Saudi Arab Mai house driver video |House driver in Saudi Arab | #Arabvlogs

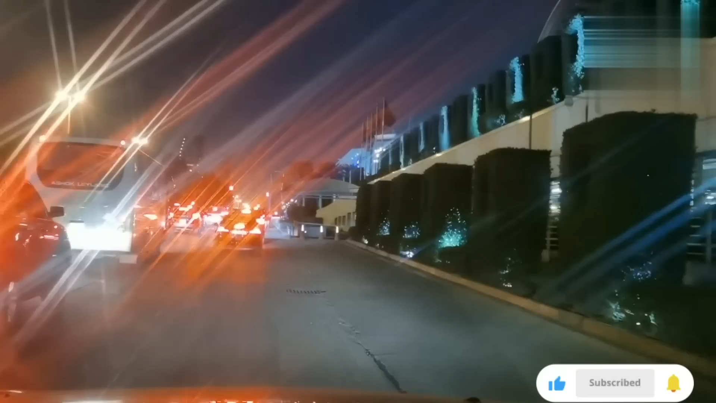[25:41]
खड़ाता � में पारा तो पुरा गुमा या आना पड़ता ममलगा गुमा की आना पड़ता एधर ट्राफिक बहुत ही है आगे जाके राइट